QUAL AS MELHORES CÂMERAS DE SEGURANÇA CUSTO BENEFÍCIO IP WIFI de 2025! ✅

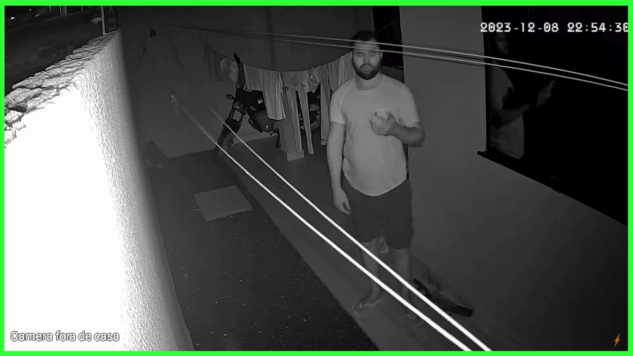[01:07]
Ela conta com microfone e alto-falantes, então o seu áudio é bidirecional.
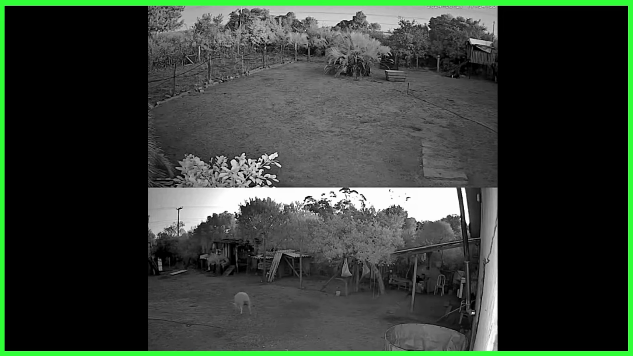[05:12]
Porque você compra uma câmera e leva duas. Por conta das suas duas lentes. Por exemplo, você pode cuidar dos dois lados da rua da sua casa.